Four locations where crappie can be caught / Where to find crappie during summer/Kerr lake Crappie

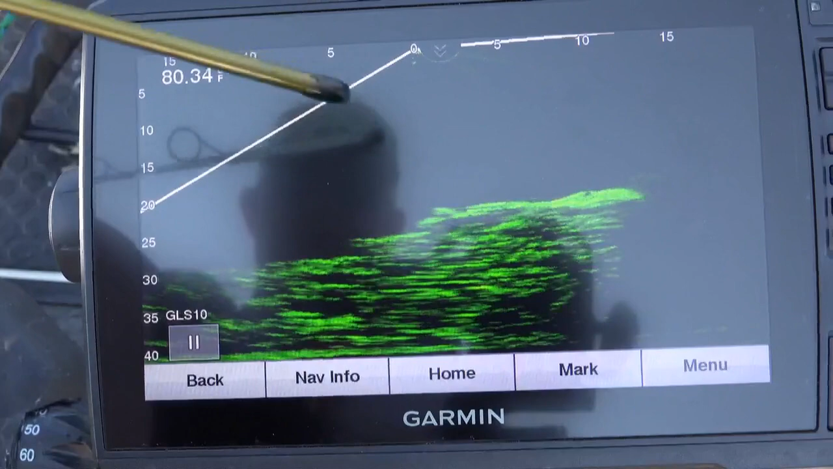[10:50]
You can see the wall coming up here. It looks like they built a wall to help hold water. And you can see the fish sitting, all those are crappie, sitting right on top of that wall right there. Those are crappie. And as you study this underwater structure, you'll notice that the crappie may like to hang out more so on one side of the structure or not.
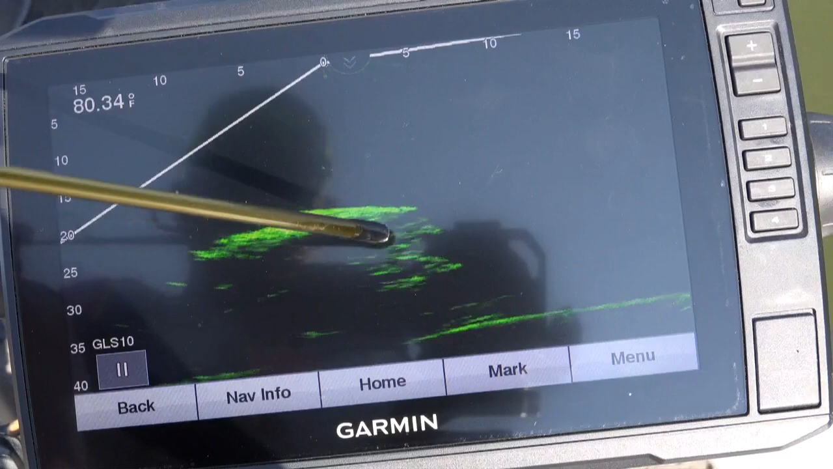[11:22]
On screen: water 80.34°F
See, I see a couple of fish down here on the side. Now, we're looking straight down. This is looking down the lake. This is looking north. There's your face side.
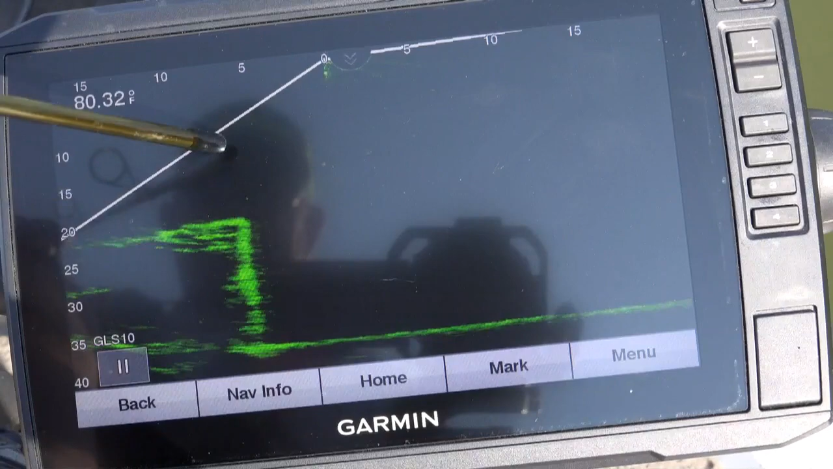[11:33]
On screen: water 80.32°F
It looks like the crappie are sitting here. I can actually see some crappie down the side of that. Crappie or Breham 1 along the side of this. If we can see it. See this brush right here? See, this is sitting right behind the column. See if we can get right on top of it. It looks like it's pretty old. It's coming up 10 feet. Oh, let me zoom in.
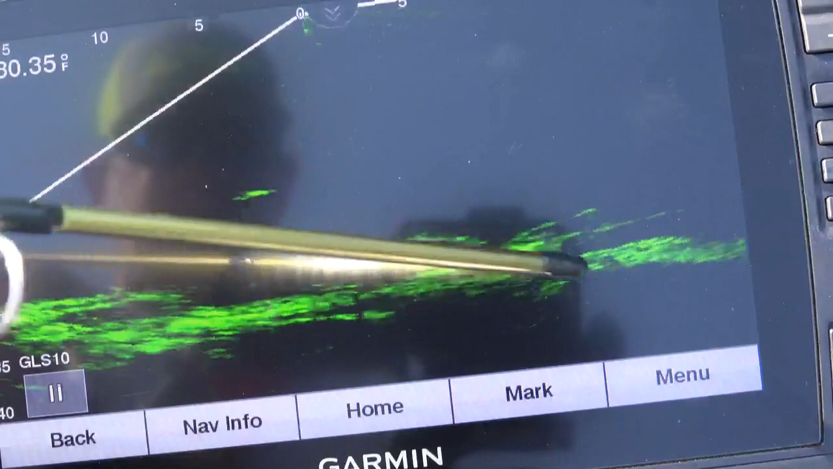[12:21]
But you can see this brush. Somebody has sunk right behind this column here. And you can see these fish suspended. Those are pretty big fish.
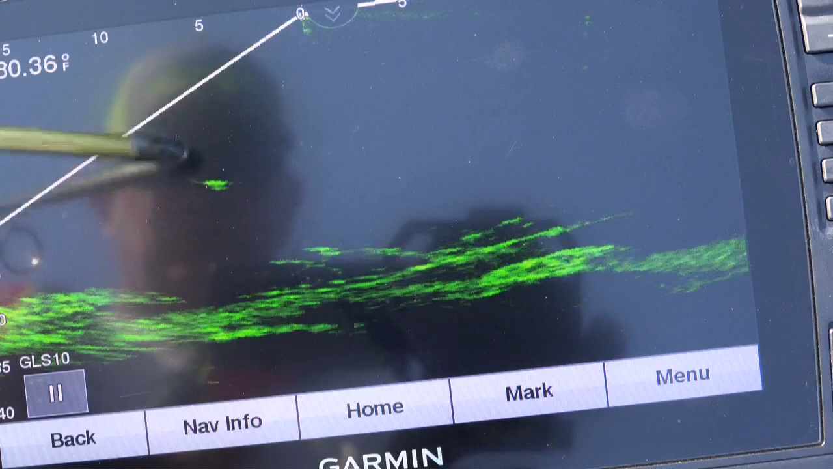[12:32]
These could be catfish. I don't see the amount of fish in this brush that I saw the other day. There was a lot of crappie in this brush. Then there's that brush back there.
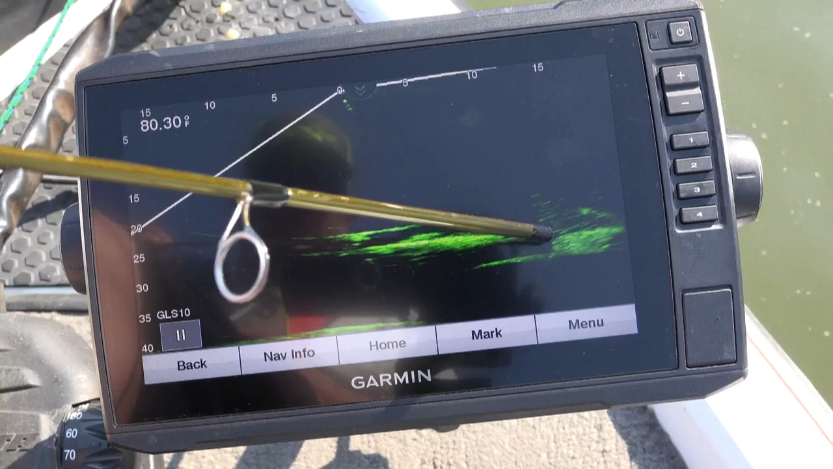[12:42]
On screen: water 80.30°F
And you can see the fish in the brush. That's probably a better picture of it right there.
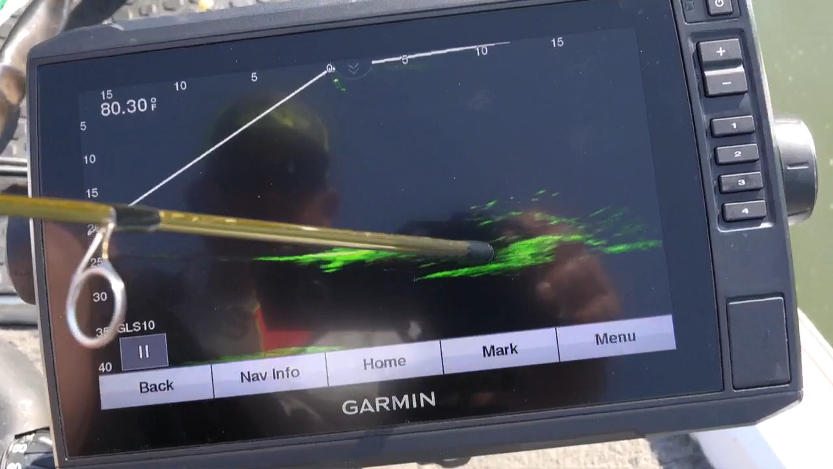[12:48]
On screen: water 80.30°F
Yeah, there's the brush pile right there, guys.
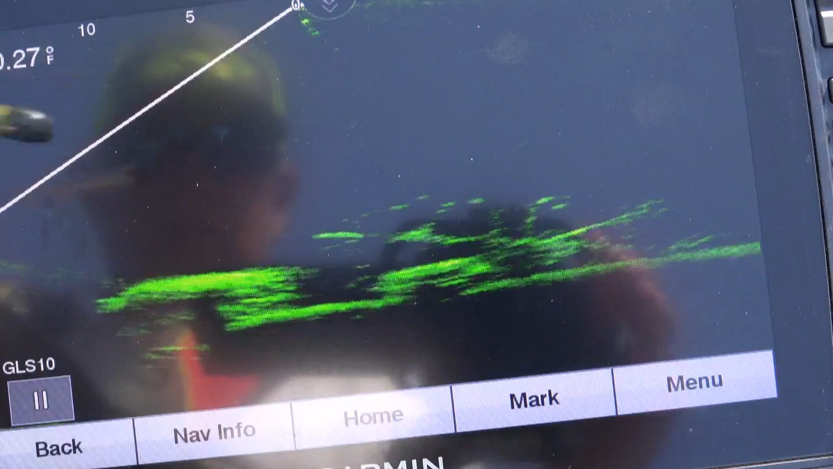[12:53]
That's what I was looking for. See all the fish in that brush pile right there?
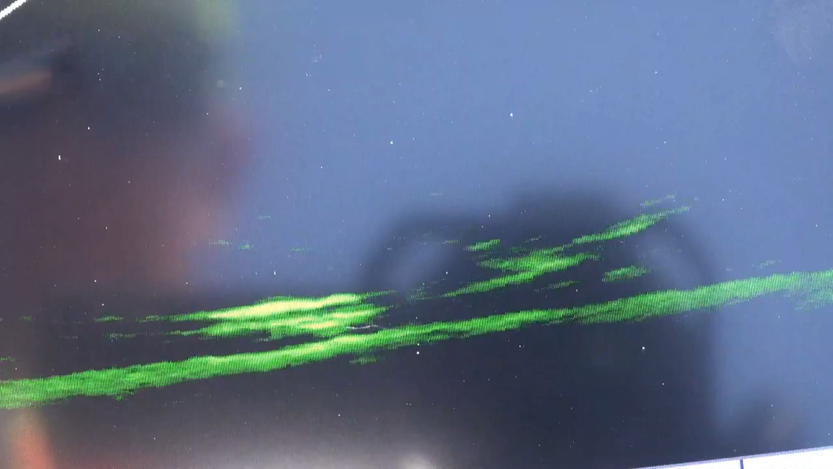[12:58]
There's a lot of brush there.
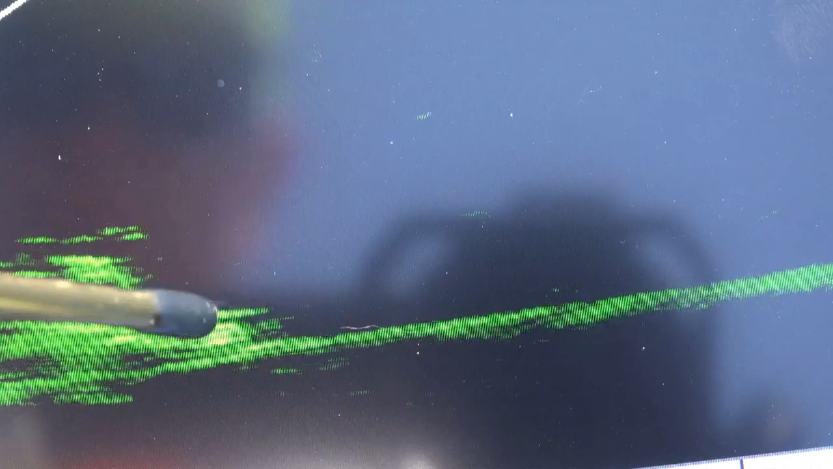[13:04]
As it turns, see it turning right here? That is a pretty good size brush pile. It runs all the way over here.
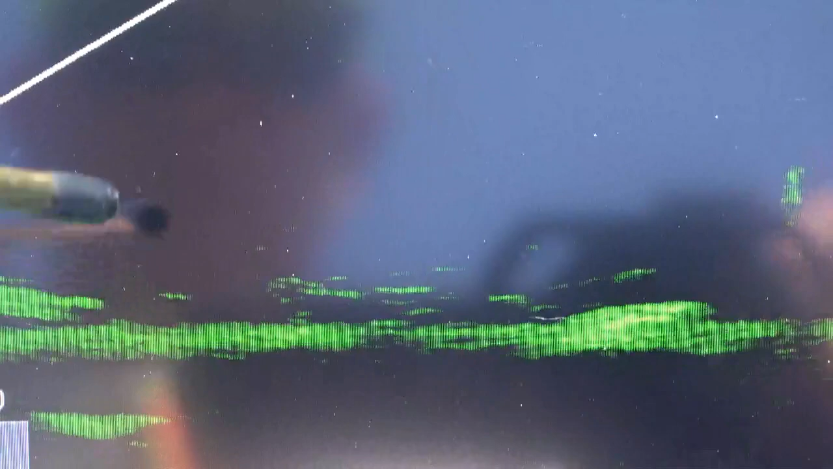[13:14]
That's part of it there.
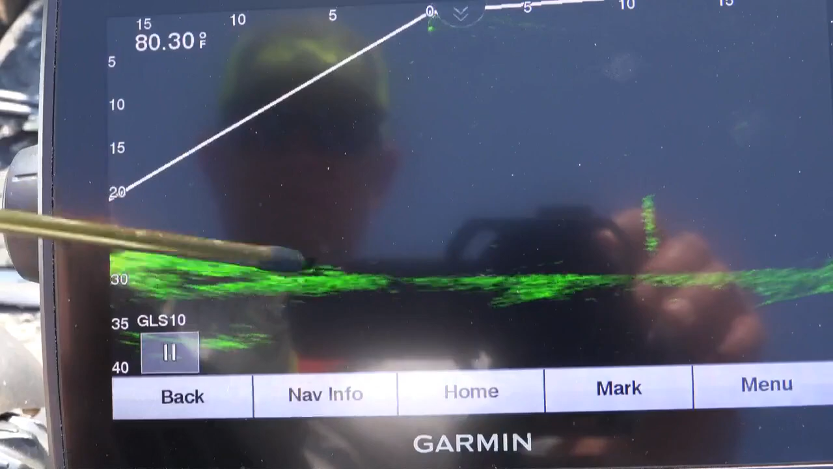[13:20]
On screen: water 80.30°F
I just think 100 years ago, somebody was actually using that mill there beside of this old creek or river channel right here years ago.